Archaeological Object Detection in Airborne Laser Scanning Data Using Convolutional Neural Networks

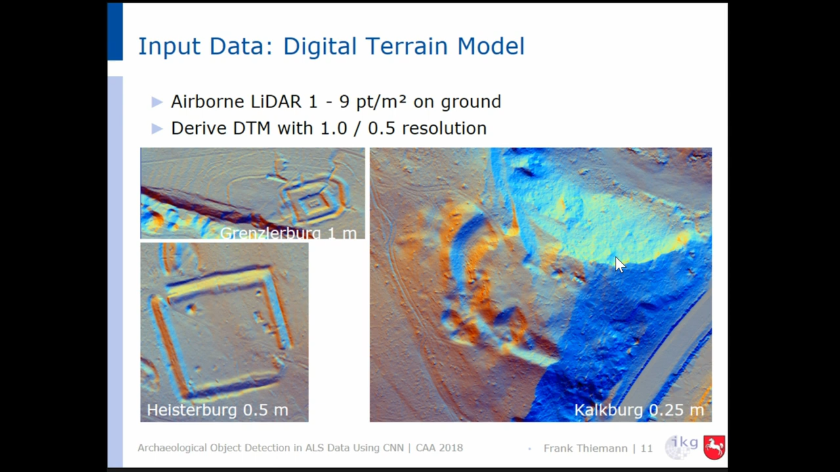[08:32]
for the hard mount, we have no better material yet. And from this, we derive terrain models at different resolutions of 1 meter, half meter, or quarter meter. So, this is the model we have at the moment for our region. We have as known objects some databases. For example, here you see digitized waterways
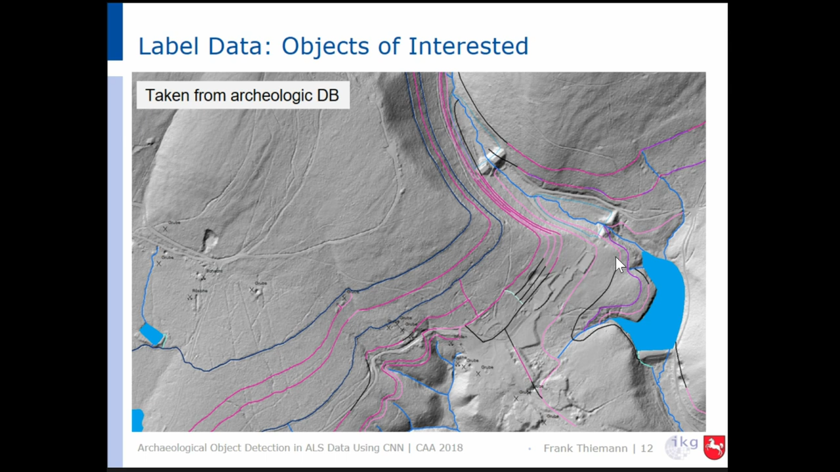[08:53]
in the Hard Mountains, and we want to take as label data for the training. For first experiments, we used these 4 classes.
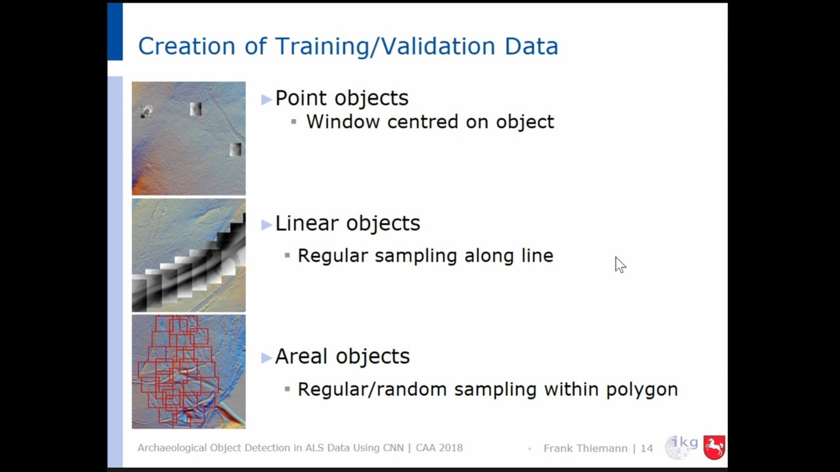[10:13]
then we sample also maybe in regular or sometimes randomly within the area. So the central piece is always in the middle, within the objects. So these images create images of different size.
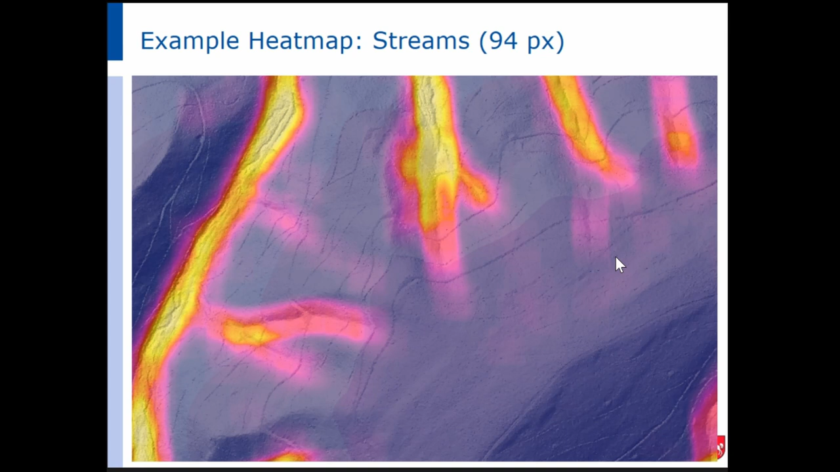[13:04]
when we use a bigger window for the detection. So you coming to mind.